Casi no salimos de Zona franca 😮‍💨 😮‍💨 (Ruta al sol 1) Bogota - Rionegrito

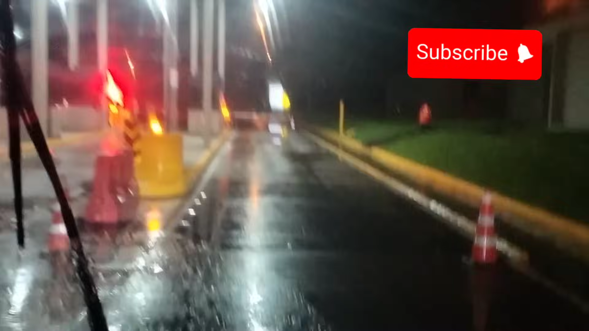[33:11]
Aquí en lluvia llegamos ya a las 5 de la mañana aquí al peaje del Corán. Bueno, aquí saliendo del peaje empeora la vía, bastante fea está esta vía. Imagínense, y con toda esa cantidad de plata que reciben a diario estos peajes, este peaje más que todo, y no arreglan esta vía. Bueno, aquí ya estamos próximos a llegar al puente del Corán,
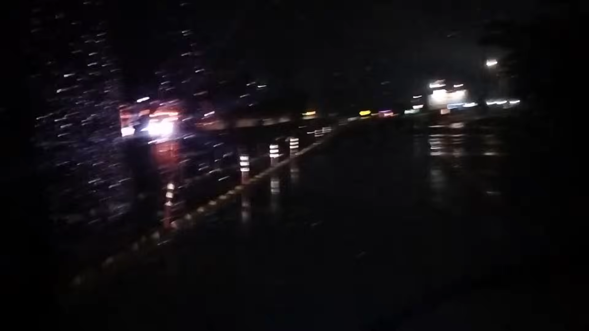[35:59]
Tener bastante precaución aquí en la entrada porque aquí hay unos huecos bastante grandes. Bueno, aquí ya en el Magdalena Medio, bastantes estaciones de servicio que han montado ya aquí sobre la vía.
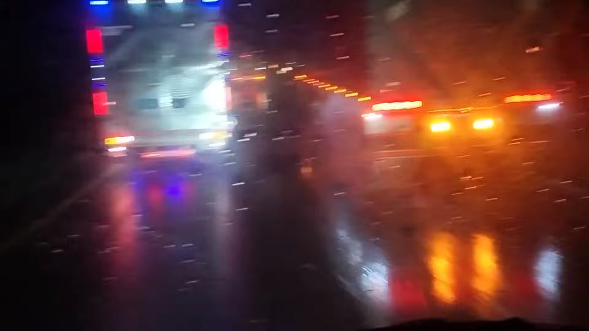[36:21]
Bastantes estaciones de servicio que hay ya. En ese trayecto nomás de Campo Alegre aquí al Corán. Y está que llueve y que llueve. Bastante lluvia. Creo que la lluvia más o menos para hasta que nos amanezca. Este pedazo ya, como les había enseñado la esposa, en la ruta de Bogotá a Barranquilla, sí, ya lo han arreglado bastante.
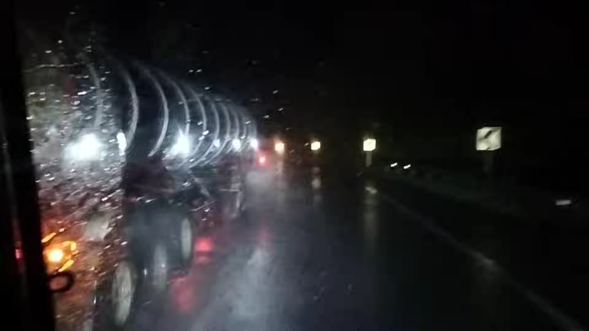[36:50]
Bastante lluvia por aquí en el Magdalena Medio.